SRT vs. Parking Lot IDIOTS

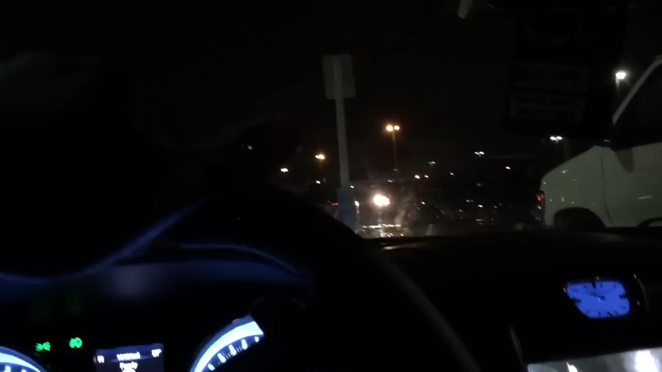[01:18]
Yeah, now the guys that they're staring at me and shit, because he probably knows that I'm fucking recording them,
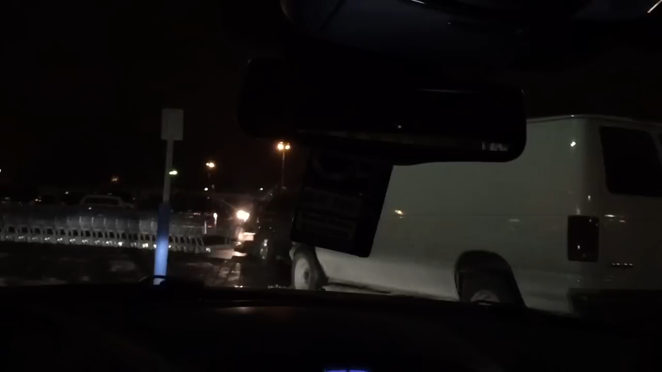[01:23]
the thing about it is, if there had been any scratches on this car, I was going to find his fucking ass, and somebody might have gotten beat the fuck up out here at a Walmart. Look at this shit.